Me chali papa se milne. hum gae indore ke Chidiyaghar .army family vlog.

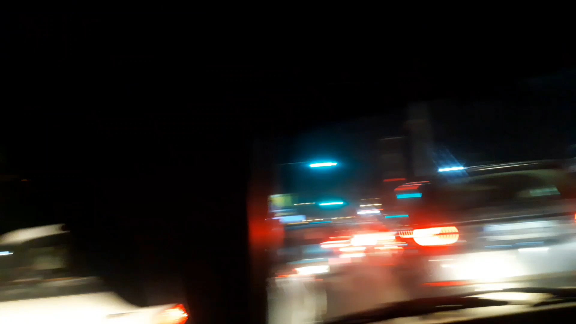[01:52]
तो 1.5 घंटे में हम इंदौर तो आ गए थे लेकिन हमें इंदौर ही इंदौर में 1.5 से 2 घंटे हो गए घर पहुँचने में, क्योंकि बहुत ज़्यादा ट्रैफिक था और सिटियों में यही सब चीज़ों की वजह से काफ़ी ज़्यादा टाइम लग जाता है।
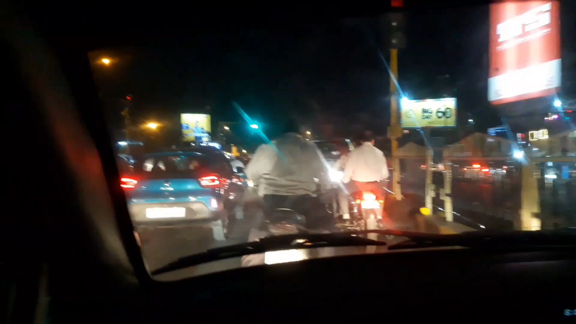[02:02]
तो बस फाइनली रात की 9 बजे हम घर पहुँच चुके हैं और अभी खाएँगे खाना।